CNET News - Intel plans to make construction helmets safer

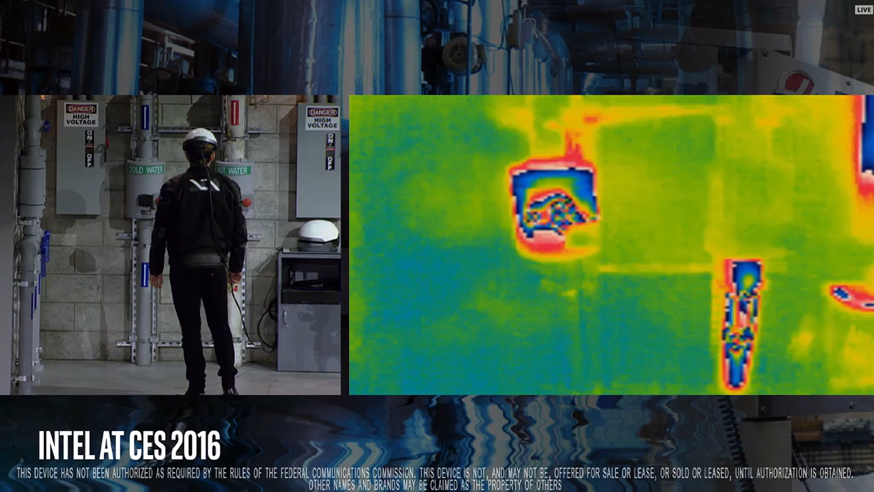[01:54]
He can actually see through objects and identify potential problems before they occur in electrical, mechanical, and even plumbing systems. And now, for take a look, it's like an automatic ultimo. And that's one of the buildings. That's one of the buildings. If you look on the inside of the wall, you can see the place on the stairs.